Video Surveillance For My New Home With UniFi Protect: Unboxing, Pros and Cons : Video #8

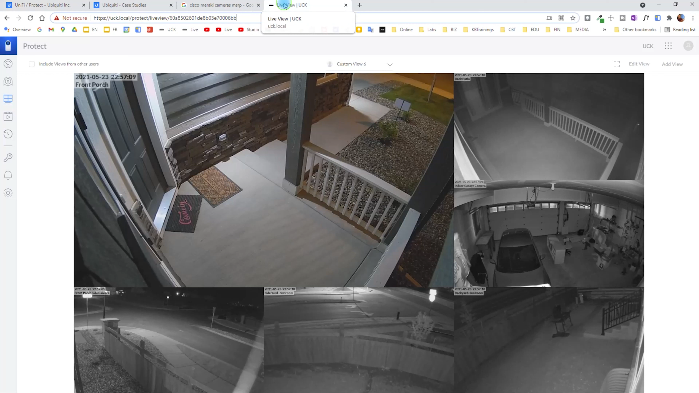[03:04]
As I said I have seven of them already installed. This is my front porch. This is my back patio and I have the garage here so we can see everything inside the garage. This is the UniFi G3 instant that is installed there.